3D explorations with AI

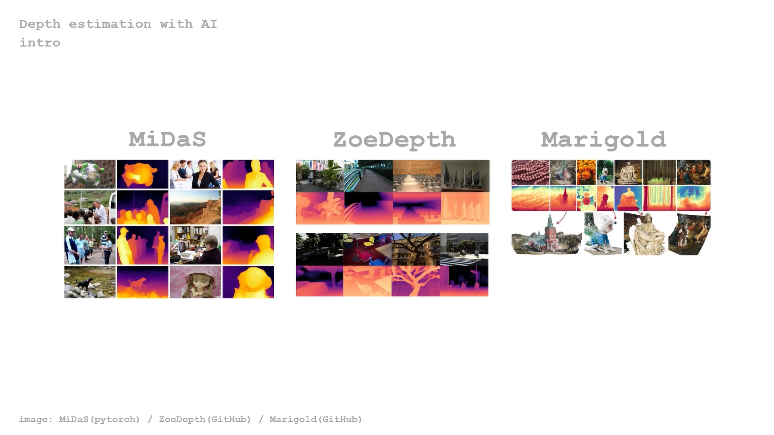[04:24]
Here you can see some depth estimation technologies by AI such as Midas, Zoey Depth and Marigold.
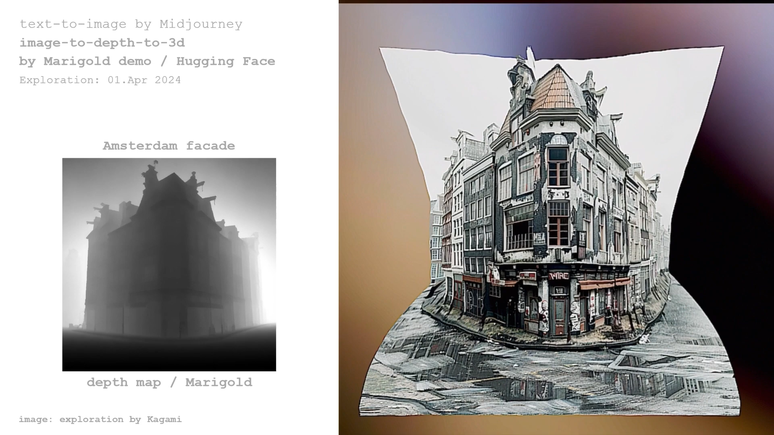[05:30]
You can see generation of depth map and 3D from Marigold.
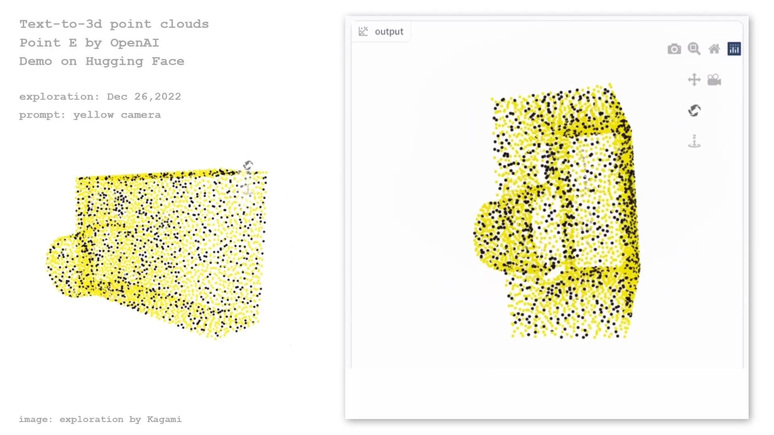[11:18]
this is an example in demo space on Hugging Face.
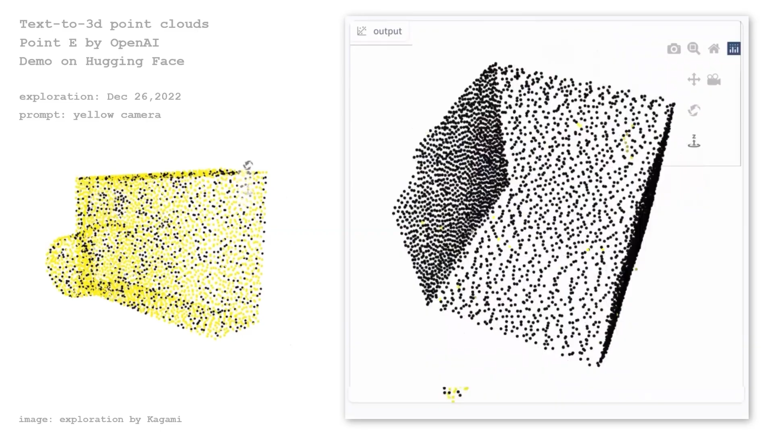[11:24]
3D point cloud is generated based on text input. Multiple 3D models are generated with the same text input.